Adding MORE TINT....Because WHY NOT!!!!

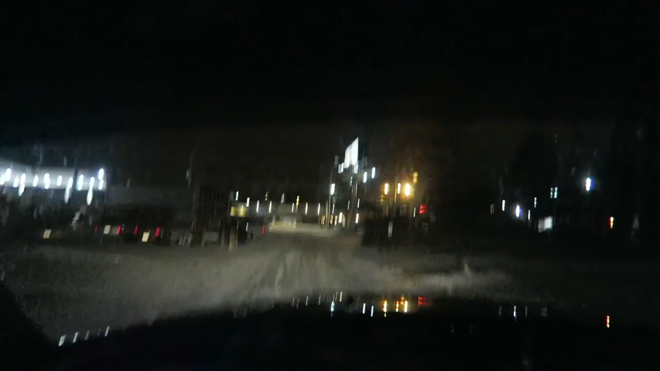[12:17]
It looks a lot worse than it actually is on camera.
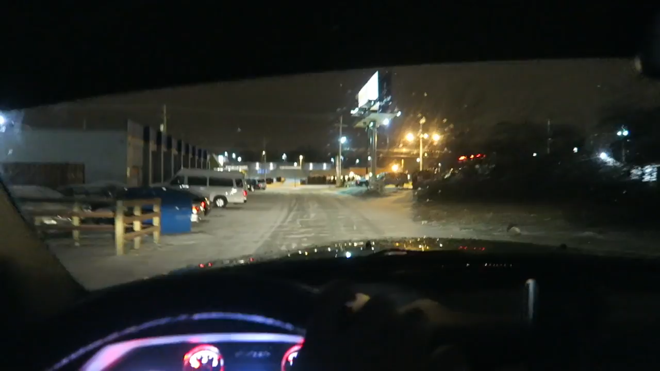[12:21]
This is honestly perfect. I wouldn't ask for anything different. It's hard to tell, but on camera,
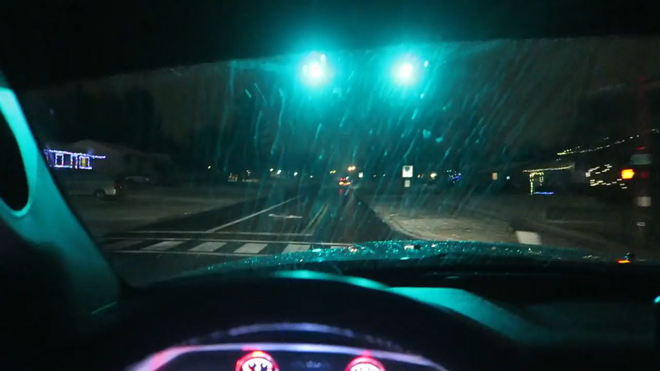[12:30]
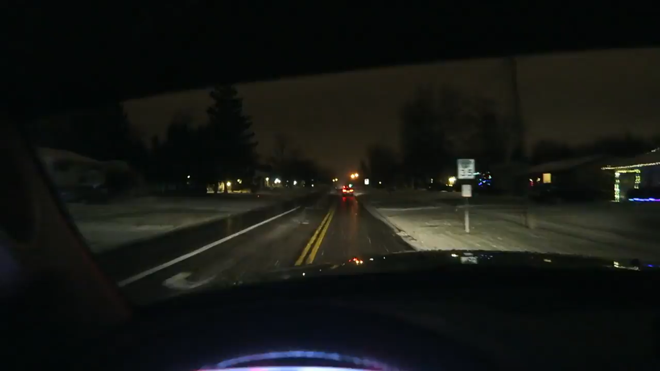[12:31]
this looks a lot worse on camera than it does in person. In person, this is perfect. I can't wait until, like, a nice sunny day, but this is perfect.
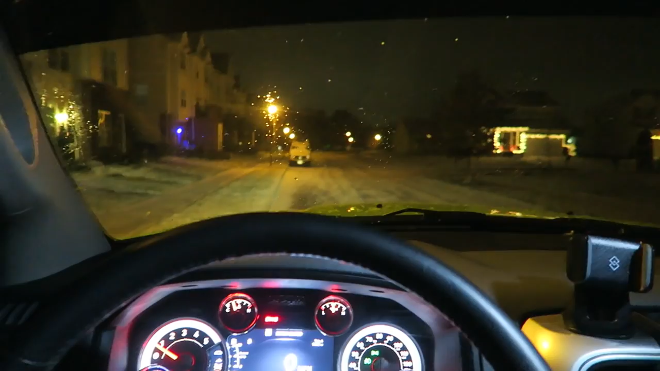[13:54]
I see the whole road, no problem. And when you look up, obviously, the sun will not be shining in your eyes.